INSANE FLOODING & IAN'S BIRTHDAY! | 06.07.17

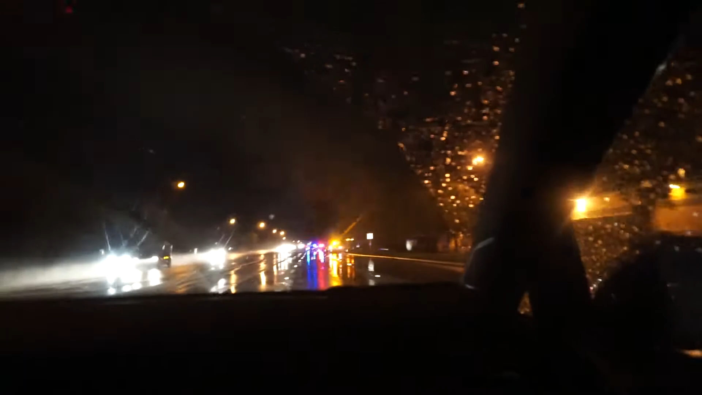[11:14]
go slow you can't see no I just want to get ahead of this guy I don't even know oh did someone crash
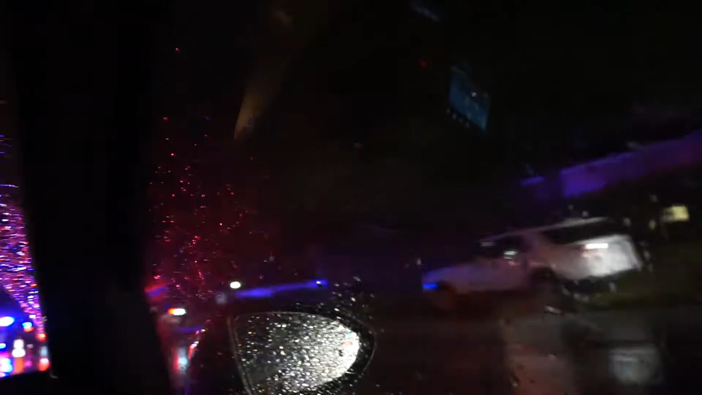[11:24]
no no I don't know what wait what no